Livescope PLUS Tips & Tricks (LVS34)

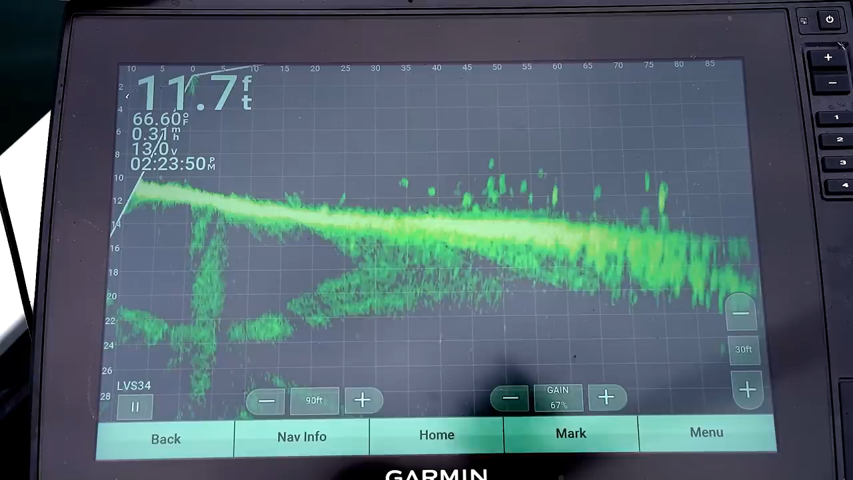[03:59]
On screen: depth 11.7 ft, water 66.60°F
Oh, but the ones that I'm casting at, look at that. Come on now. You've caught how many fish? Three? Have you been over here? No, total today. Four? Three or four? So four.
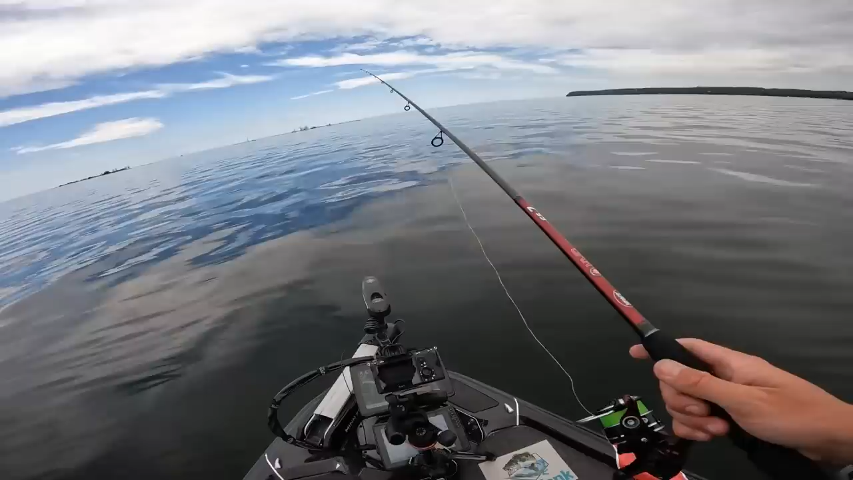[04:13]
There's one. Got him. Out of that school in front of me. So what we're seeing, folks, on the screen, see him right there?
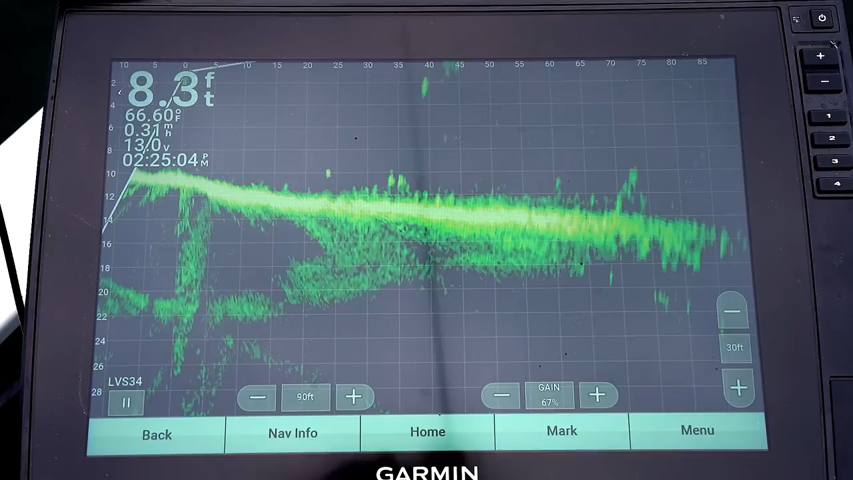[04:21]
On screen: depth 8.3 ft, water 66.60°F
Oh my goodness, 35 feet. He's near the top of the water. And none of his friends came with him.
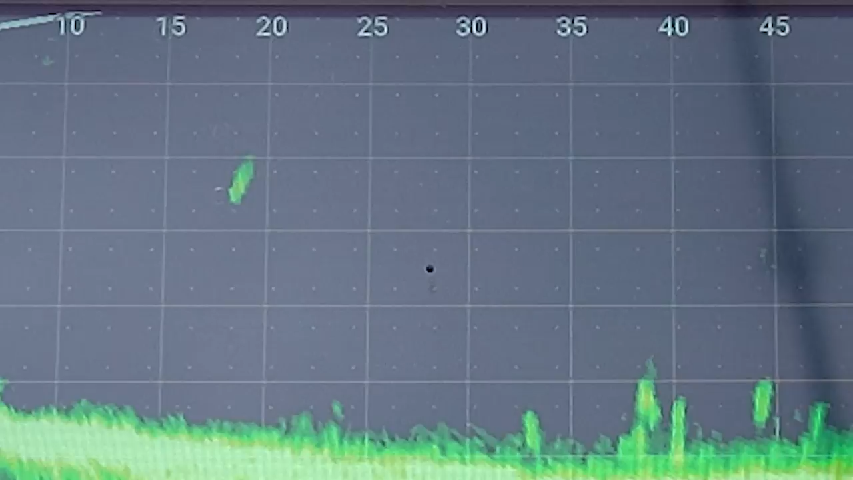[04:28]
None of his friends came with him. So these are all smallmouth.
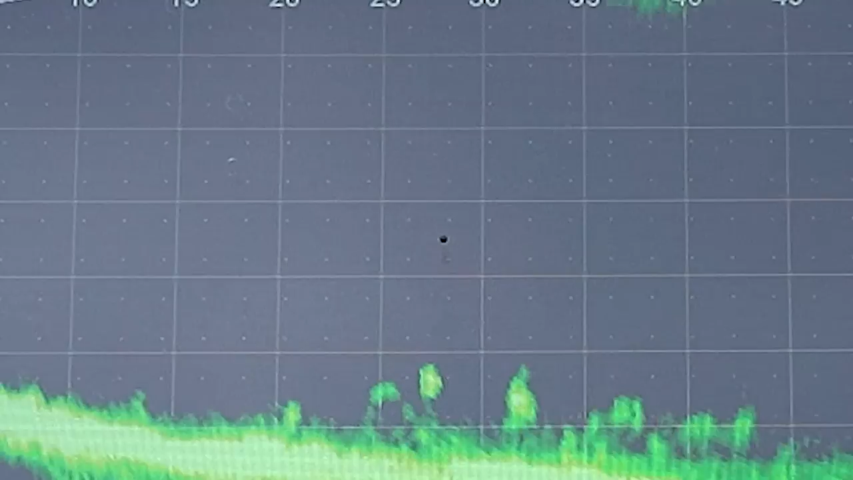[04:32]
They're just small and hard to get to bite, which you wouldn't think that would be the case. But I can definitely tell all these fish individually. On the first version of Livescope, I would have seen like a blob of fish that I probably would have thought was bait fish, especially with how small these smallies are.
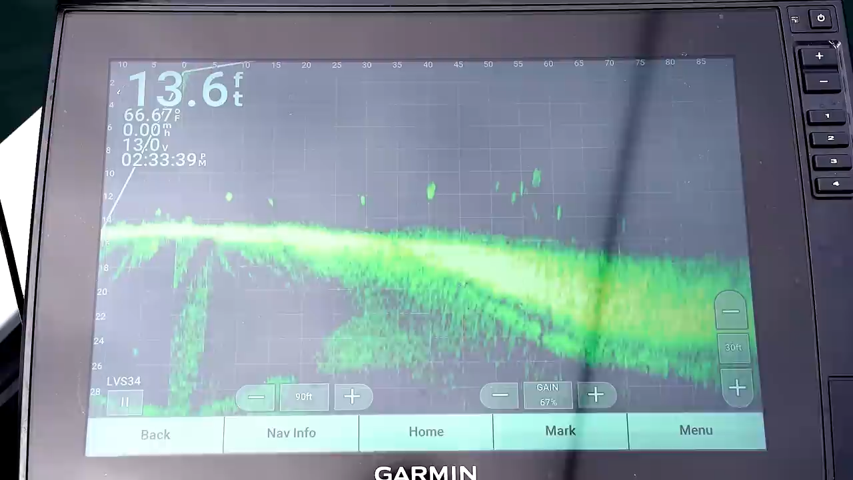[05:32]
On screen: depth 13.6 ft, water 66.67°F
There's my jerk bait on the top at 55, 50. Little bit shallow.
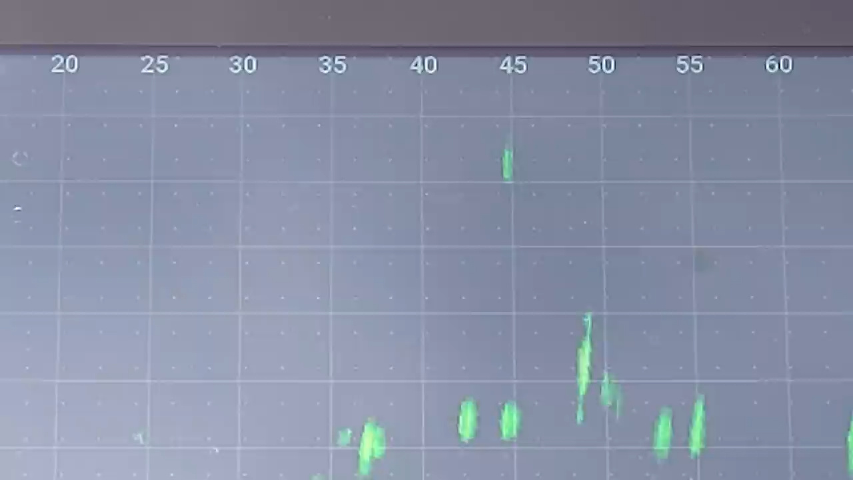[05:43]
These fish don't seem to want to come up for one that's only 4 feet beneath the surface.
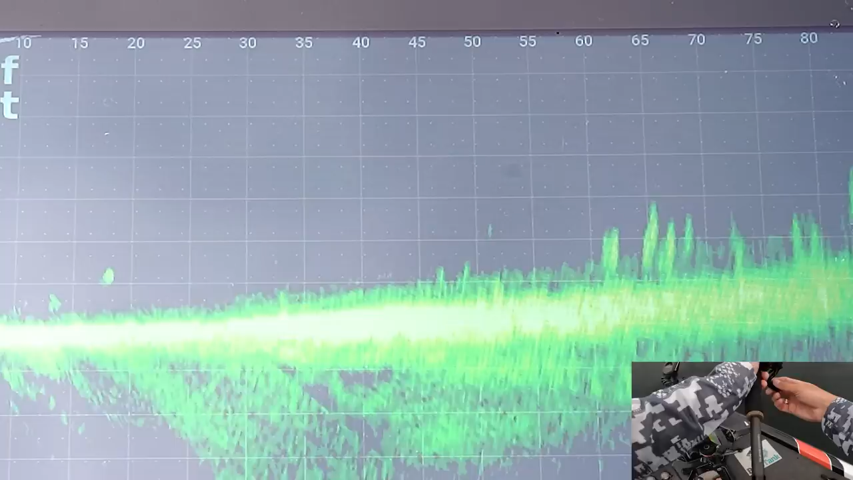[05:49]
Oh, here comes one. Here comes one. Oh, and he backed away. See, smallmouth are weird like that.
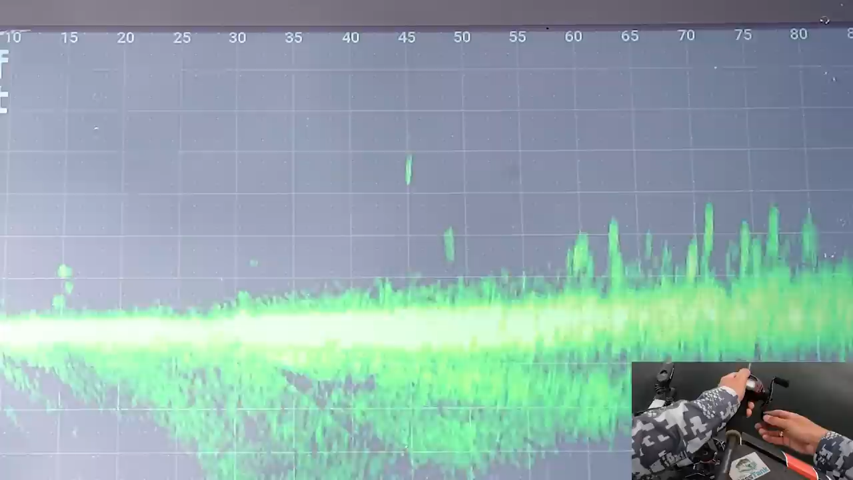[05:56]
And here comes one from 45 up to look at it. We're going to jerk it fast.
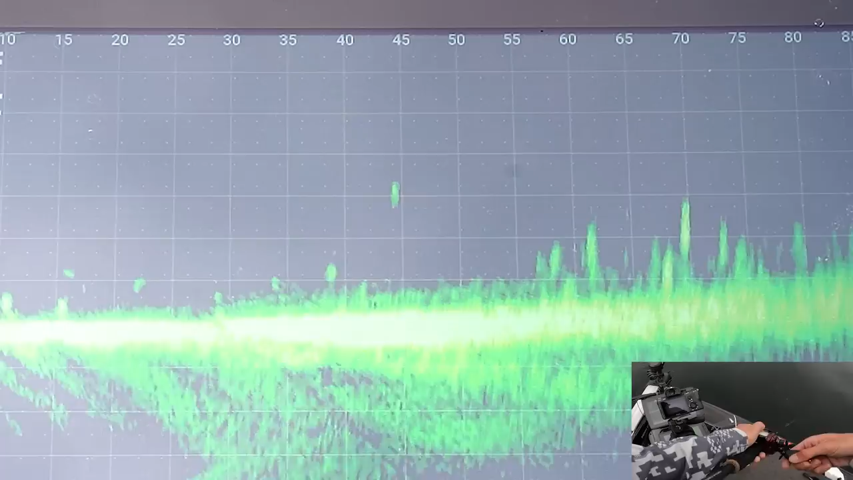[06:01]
And he went away. That is so weird. Oh, he's back. Oh, lost my jerk bait.
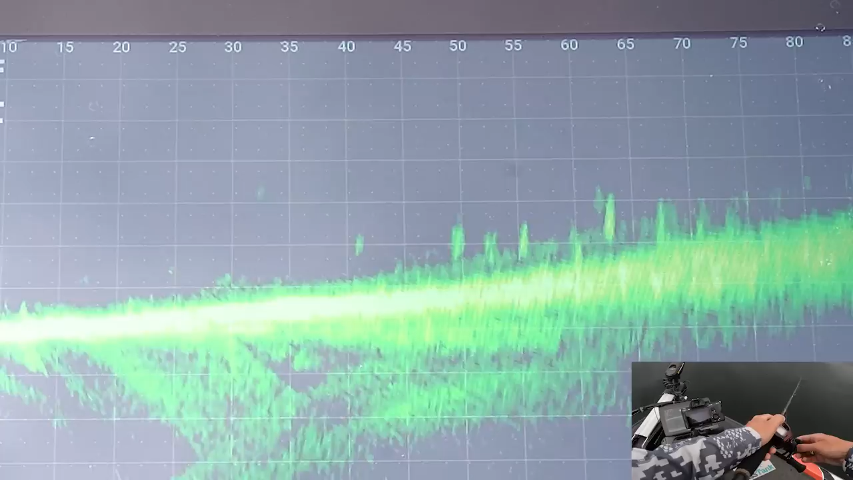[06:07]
There it is.
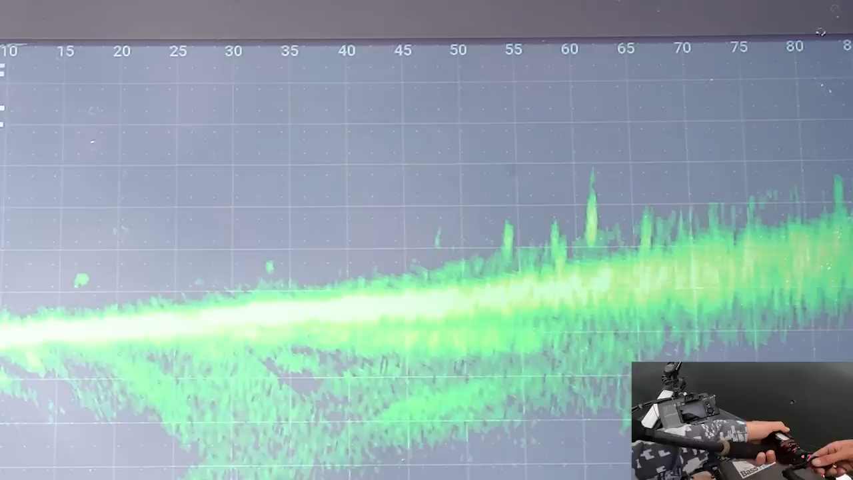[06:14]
And nothing wanted it on that cast.
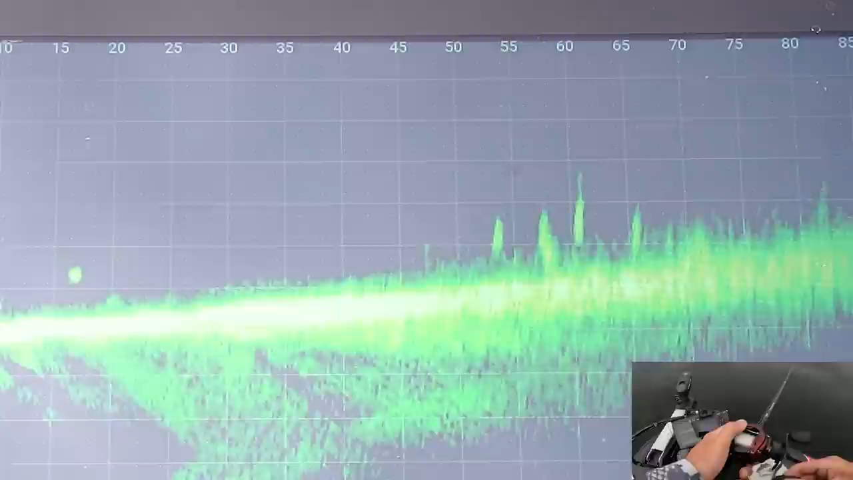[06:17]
I see some what looks like bigger marks 65 feet out.
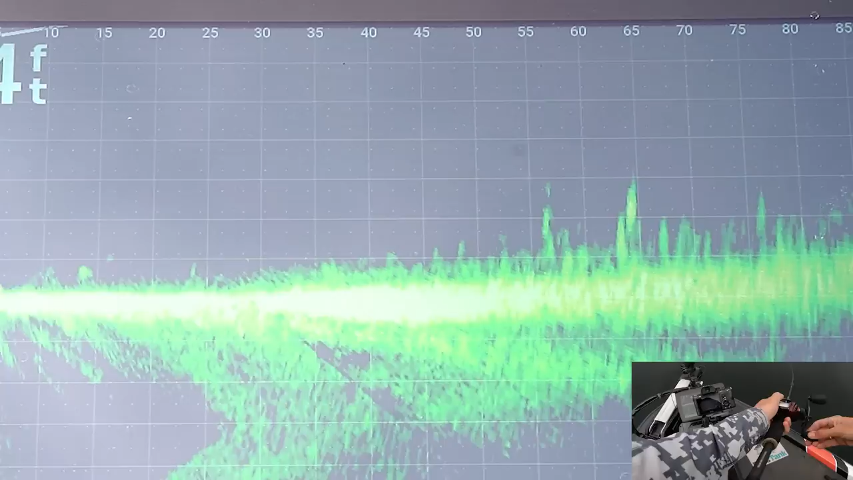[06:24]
So let's go ahead and there I am at 75. Perfect.
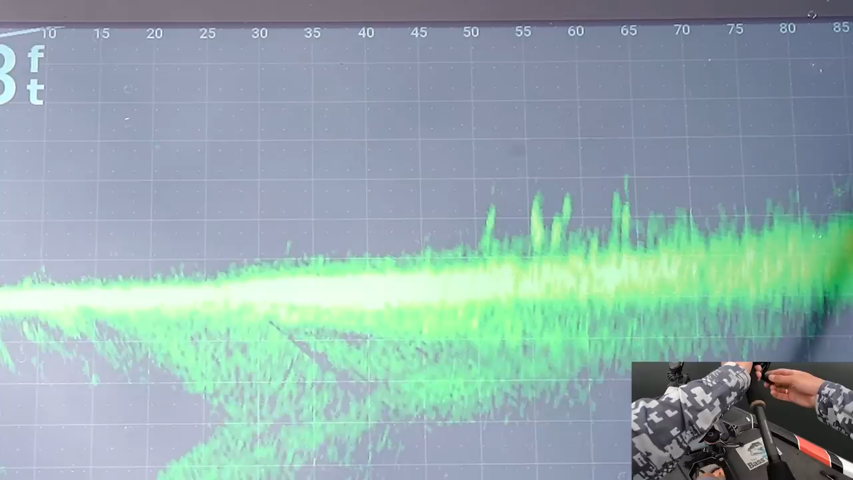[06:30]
There he is. There he is. Oh, he's coming back for it.
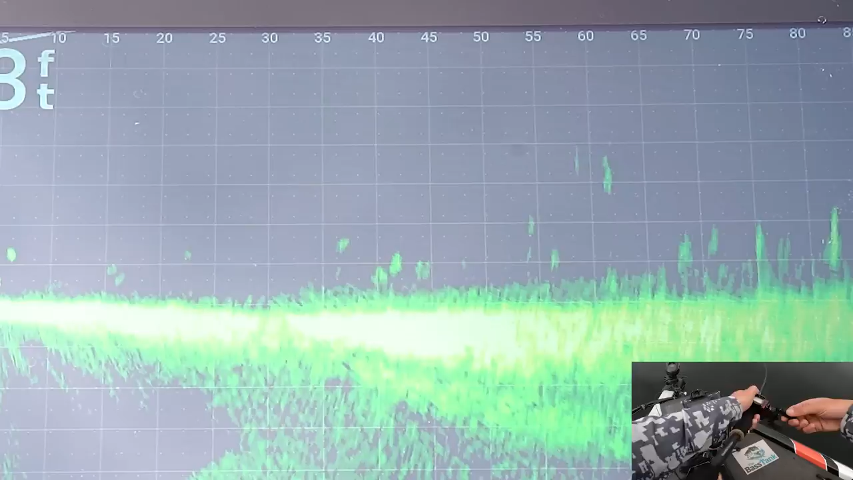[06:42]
See, if these fish were in like a feeding mood, man, they'd all be fighting for it.
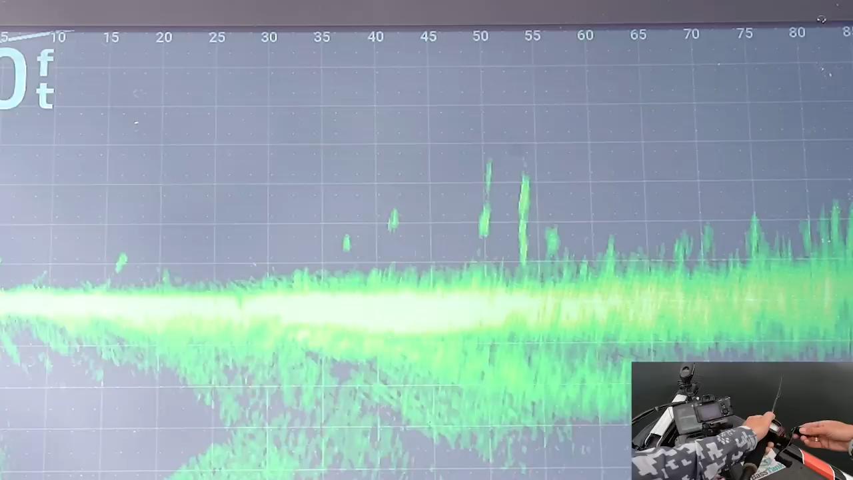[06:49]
But I can't get anything to even touch it.
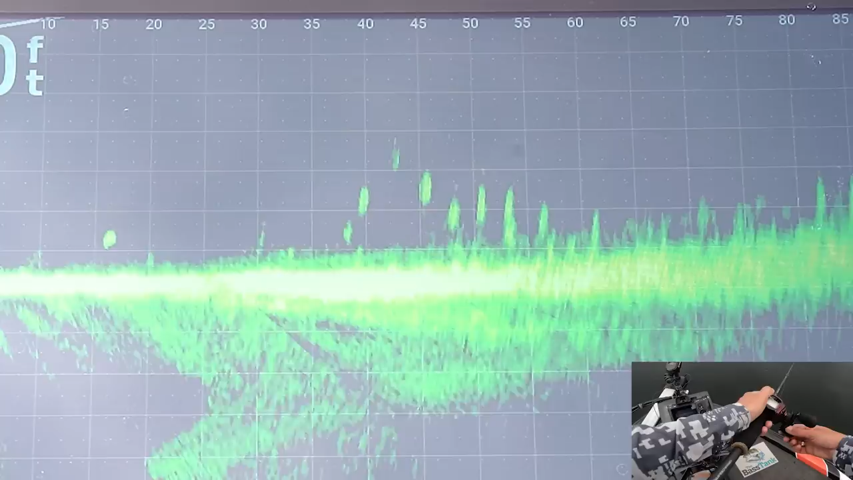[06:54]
Look at all those smallmouth. They won't even touch it. Got him. There we go. Cool. There's a few on beds in this area.